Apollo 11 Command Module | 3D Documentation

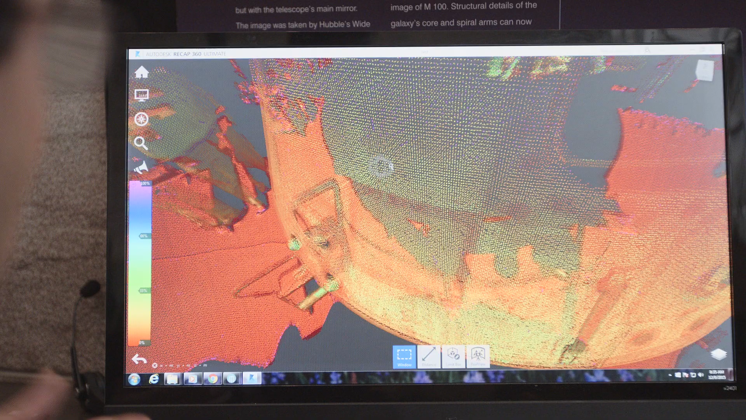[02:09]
And so we have to scan from many different locations in and around
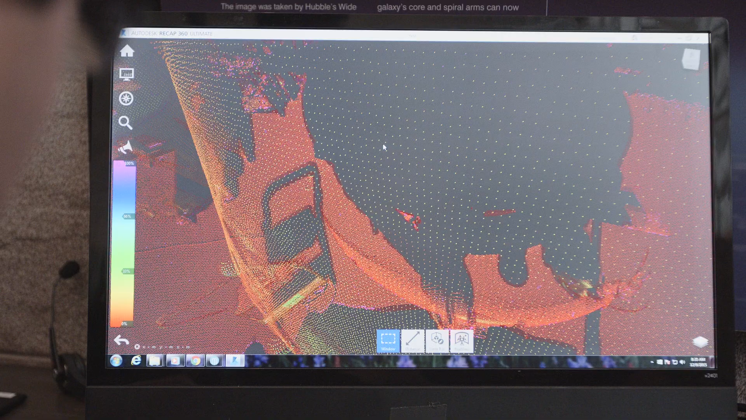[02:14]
the object and put these jigsaw puzzle pieces together to make a unified whole.